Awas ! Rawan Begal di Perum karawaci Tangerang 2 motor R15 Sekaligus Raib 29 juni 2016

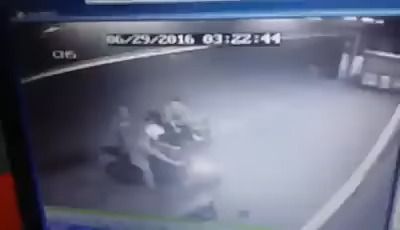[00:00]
itu siapa? Bentar lagi nggak lagi udah tampil. Ini tadi kan langsung nyergap, cuman kan ini kan lihat dari kiri langsung ya. Enggak lama ya ini. Bisa beri.
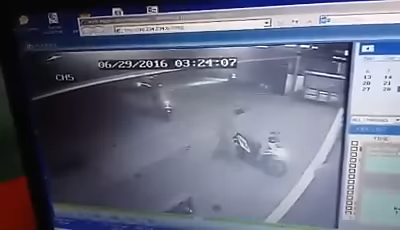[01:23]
Terakhir no. Itu, nah itu yang megang pistol. Padahal jalannya pelan loh, itu mereka. Kan gak ada orang, udah lah yang mau kejar. Udah ya? Udah.